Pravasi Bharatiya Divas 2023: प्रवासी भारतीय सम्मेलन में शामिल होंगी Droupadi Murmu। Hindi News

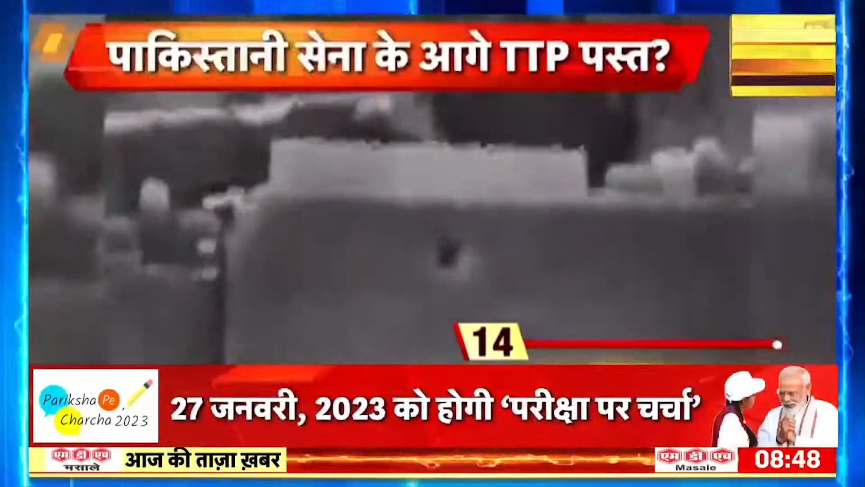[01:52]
के छिकानों को उड़ा दिया इसी तरह दक्षणी वजिरस्तान में भी पाकिस्तान ने एर स्ट्राइक की